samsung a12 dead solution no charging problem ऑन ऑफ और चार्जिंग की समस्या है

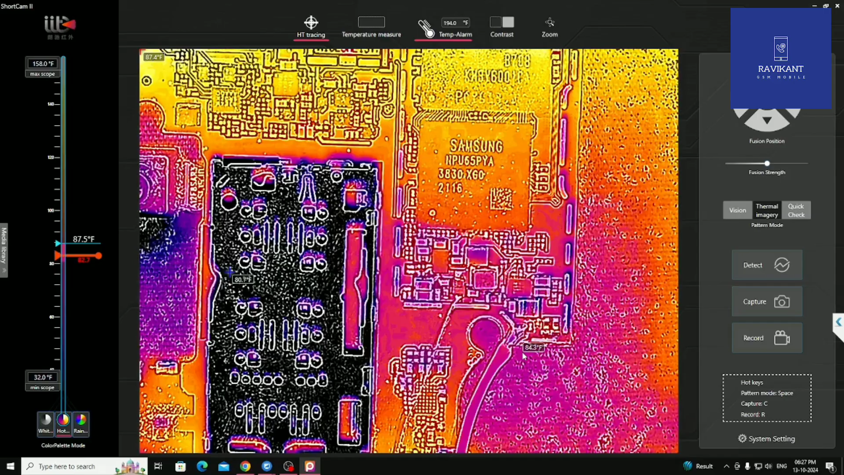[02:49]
On screen: scale top 158.0°F, scale bottom 32.0°F
यहां समने थर्मल केमरा उपन कर लिया है तो देख सकते हैं
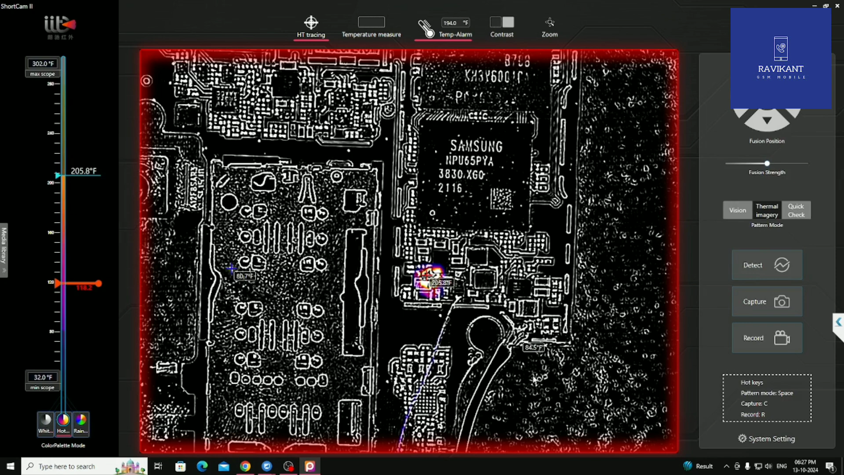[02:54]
On screen: scale bottom 32.0°F
यह अरिया हमारा कुछ जादे हीट हो रहा है ठीक है और जो थर्मल का अलारम है वो भी बहुत जोर से आवाज कर रहे है